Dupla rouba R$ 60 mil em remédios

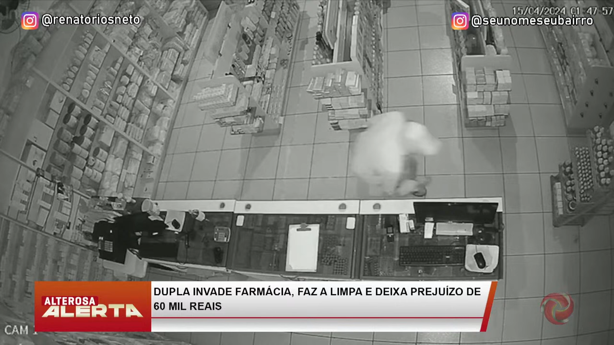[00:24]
De boné e capuz, os suspeitos ficam com o rosto para baixo. Eles usam a lanterna do celular para iluminar o local. E um deles tenta arrombar a caixa registradora, mas sem sucesso desiste. Juntos, os dois enchem várias sacolas com produtos da farmácia.